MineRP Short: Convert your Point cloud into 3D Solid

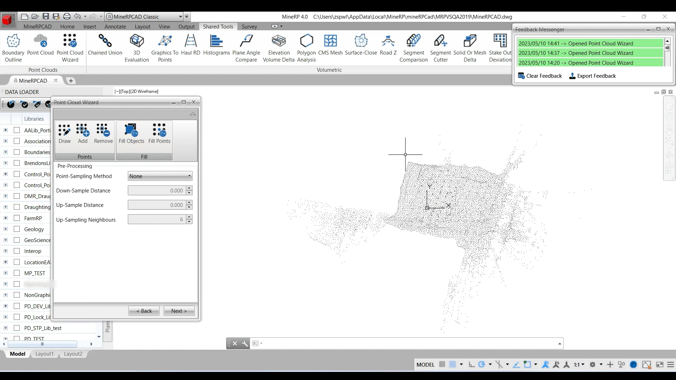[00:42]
at so this was a handheld scanning device in a narrow tabular area the area of interest is over here so I need to do some elimination of points I'm going
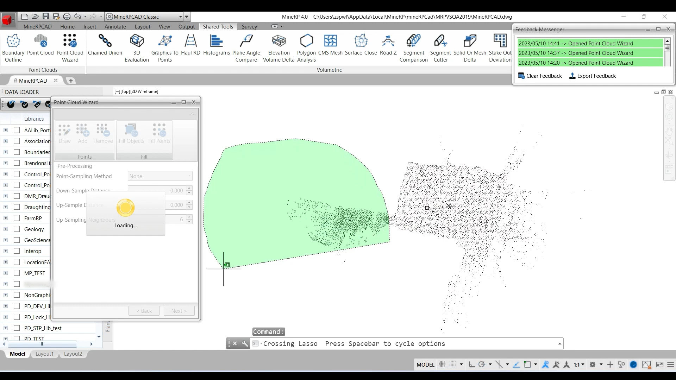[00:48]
to do that using my tool right almost done I think
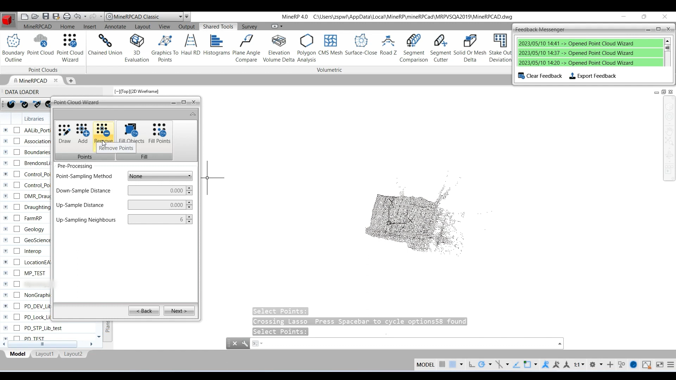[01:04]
for this area as being the area of interest I'm going to cut it off over here
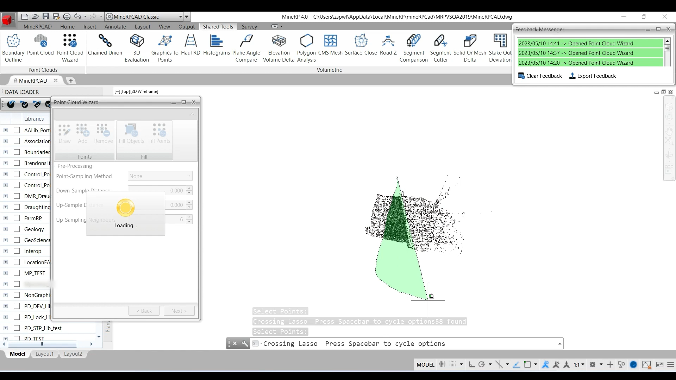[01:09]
and get rid of all the excessive points let's just
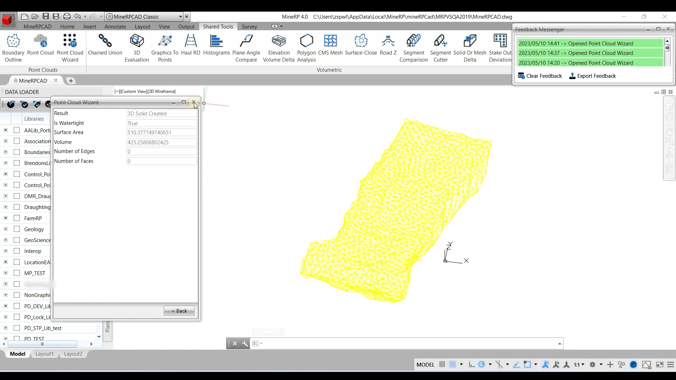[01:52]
just for interest sake let's give it a shade it with edges so that we can see what we've produced
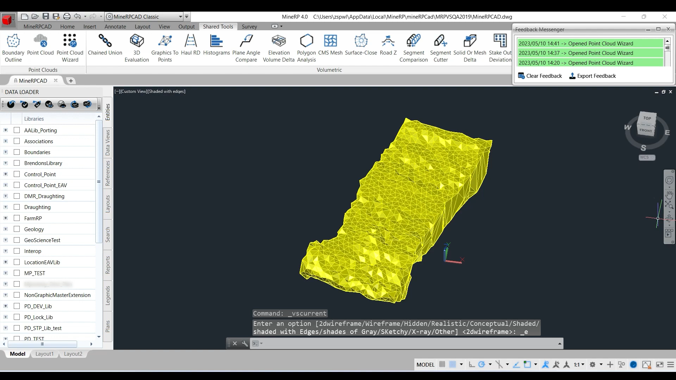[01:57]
and there we go there you can
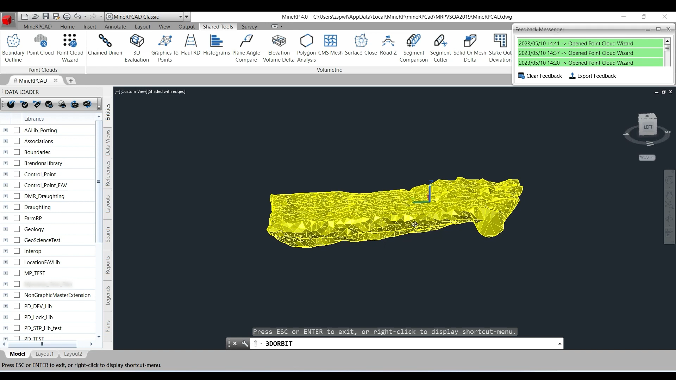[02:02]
see the stopping portion it's a mechanical method of mining so this is where the scraper which would run up and down and there you go